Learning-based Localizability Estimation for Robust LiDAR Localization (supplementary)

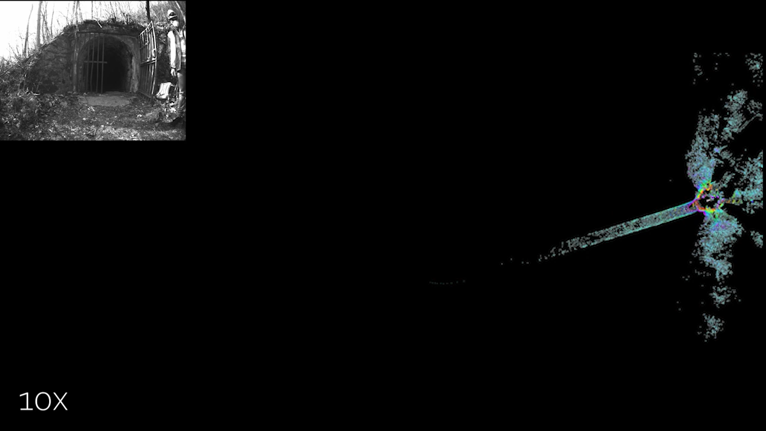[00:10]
however, deploying these geometry-based methods in challenging cell-symmetric environments, such as tunnels,
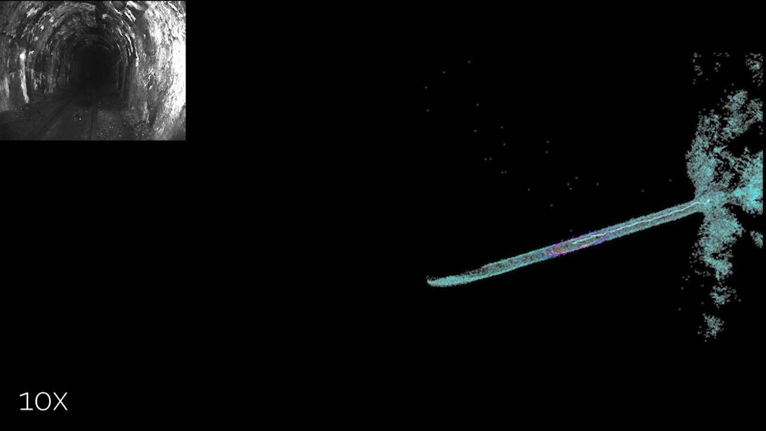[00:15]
mines or open fields, can result in major failure due to a lack of environmental constraints for the point cloud registration,
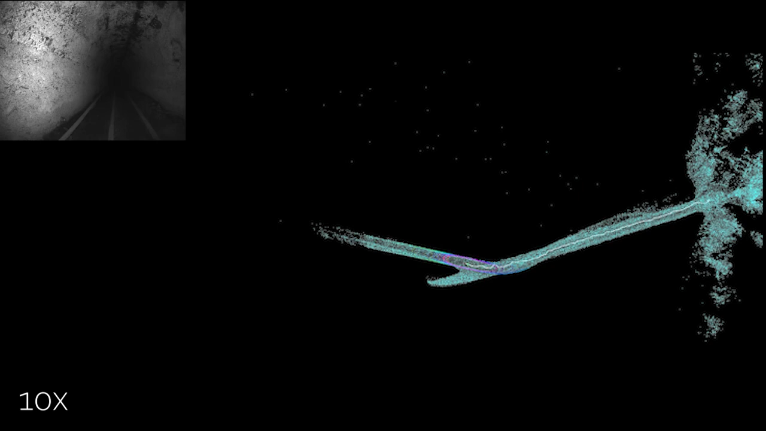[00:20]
as it can be seen in this video sequence. As a response to this, in this work we are proposing a learning-based approach for scan-to-scan localizability estimation,
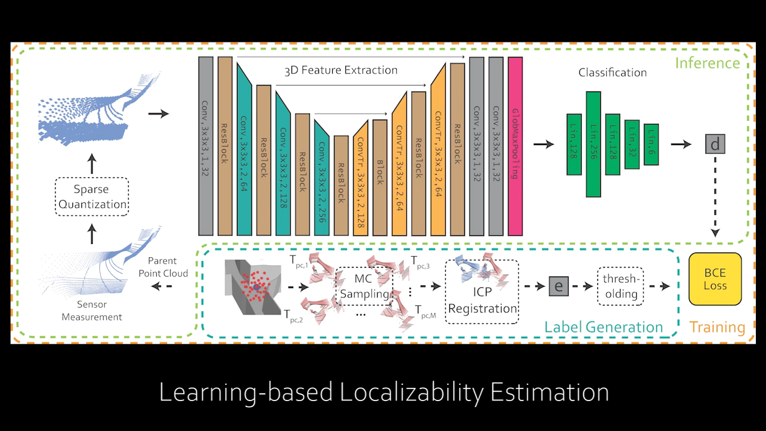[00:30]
where the prediction is done directly on the raw input data and which is free of heuristic tuning.
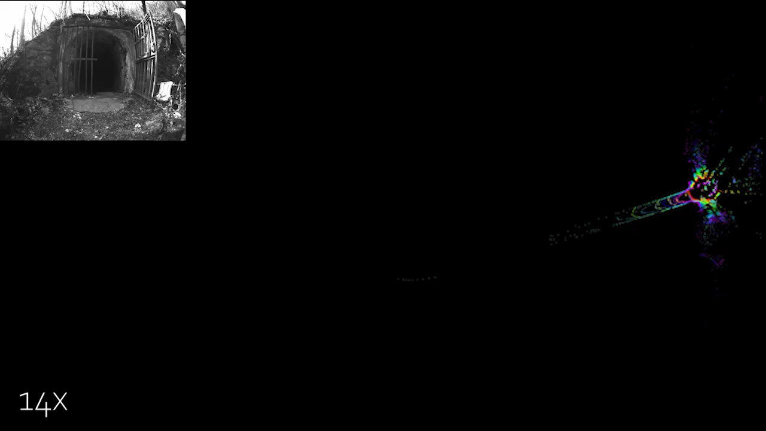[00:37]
The estimated localizability, depicted with the arrows in this video,
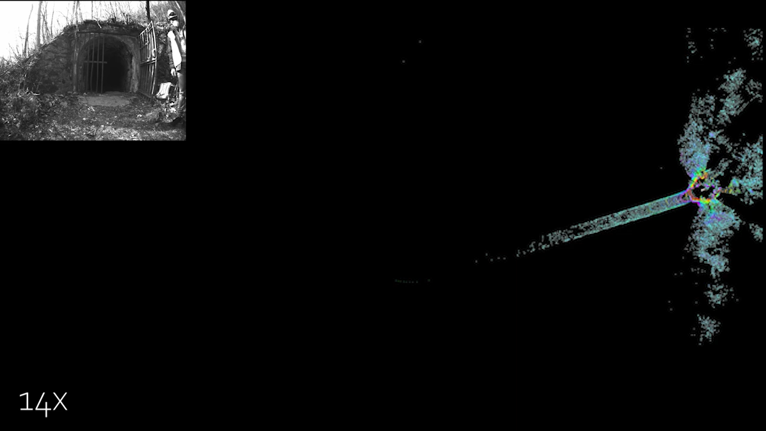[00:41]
allows the mapping algorithm to circumvent the false scan-to-scan estimate and instead use another prior,
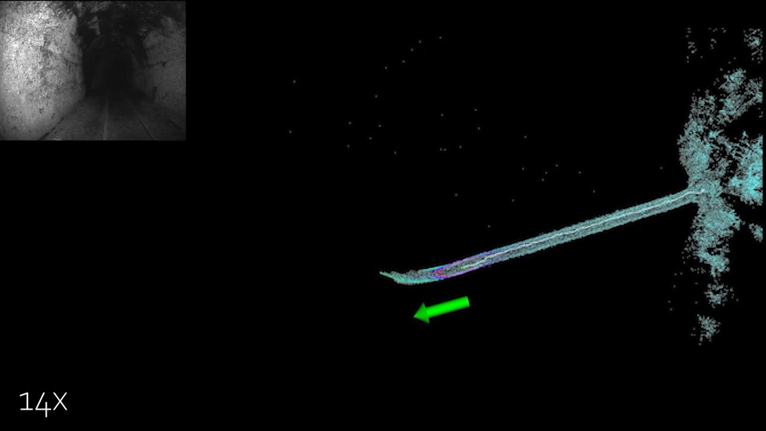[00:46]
such as Legodometry in this example, for scan-to-map registration.
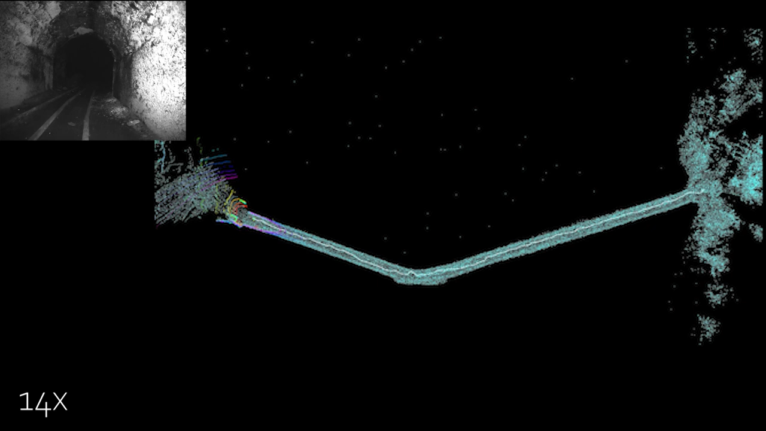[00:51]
Generalizability capabilities are demonstrated by deploying the method to a new, unseen sensor and over various environments.